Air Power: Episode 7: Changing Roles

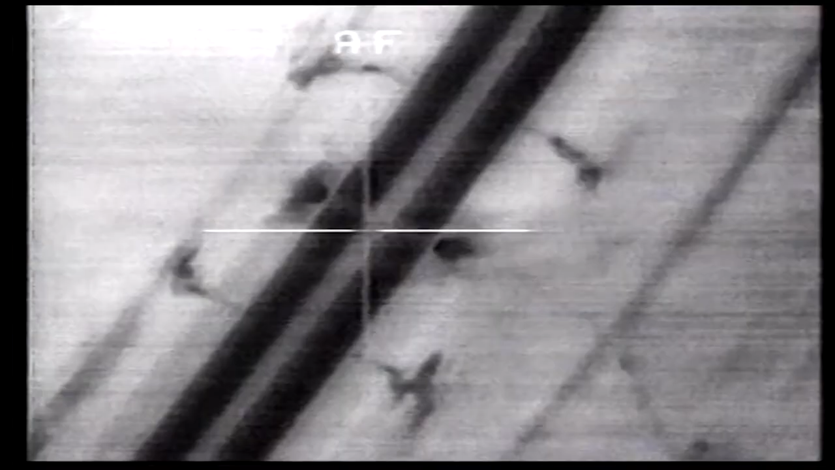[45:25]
A-10 Warthogs swept the desert roadways by day, and at night,
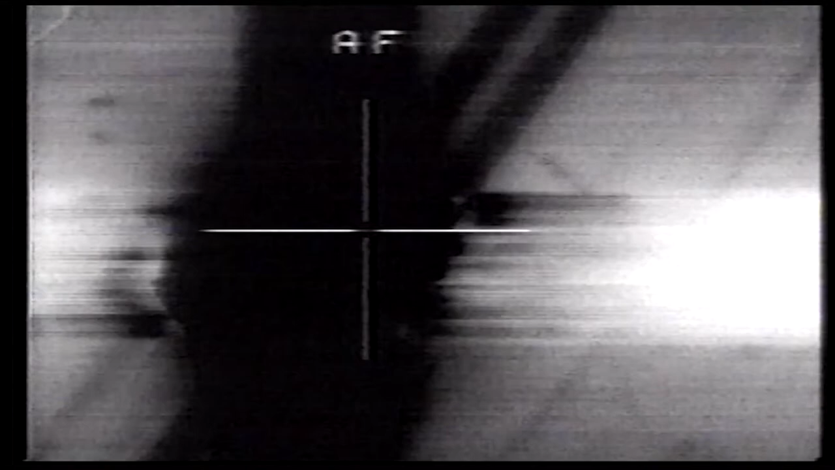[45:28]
F-15s and F-16s circled over probable launch areas.
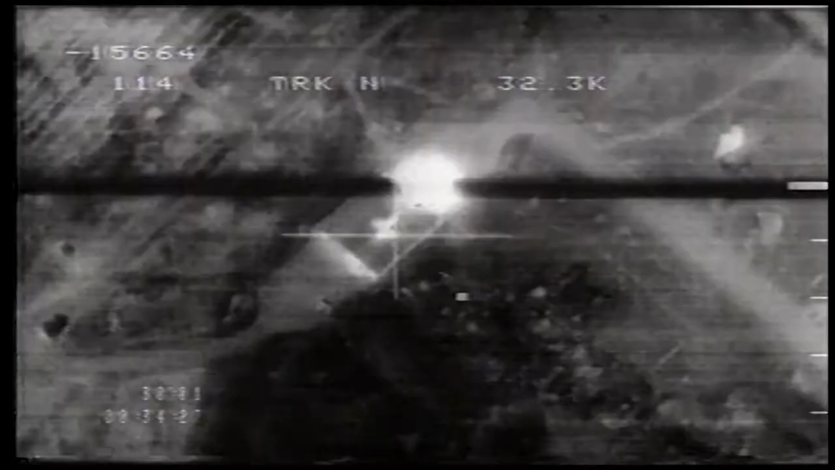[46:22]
So, we went after the shelters. One, impact. Boom!
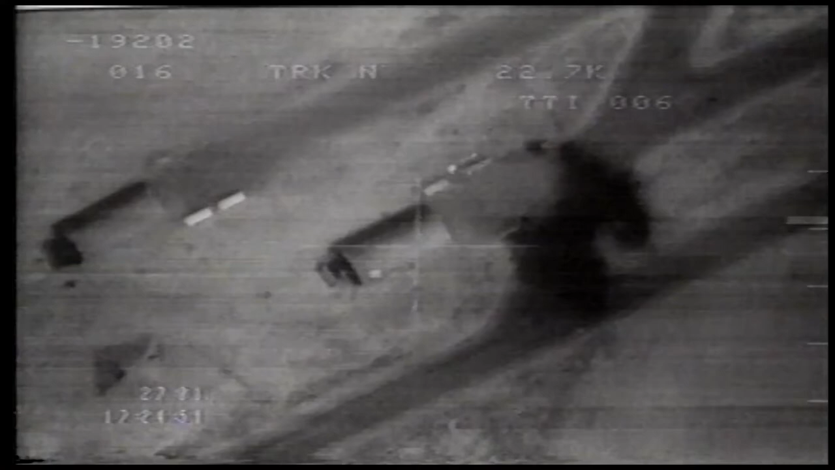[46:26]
There's a hit.
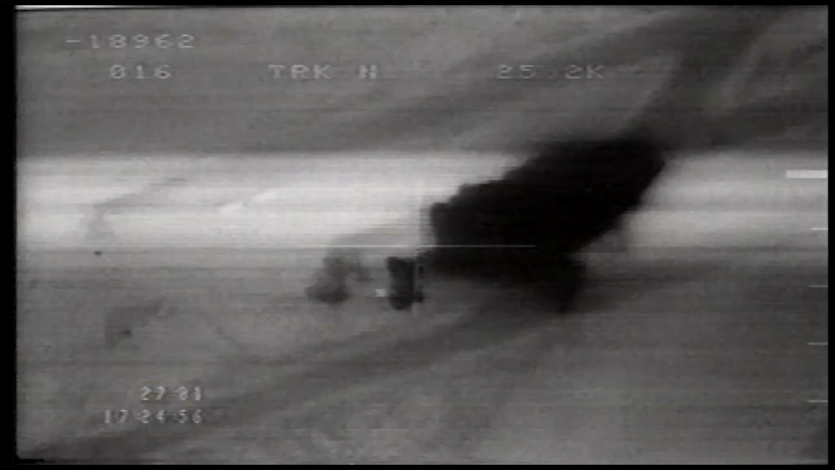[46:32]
We destroyed nearly 300 of their aircraft.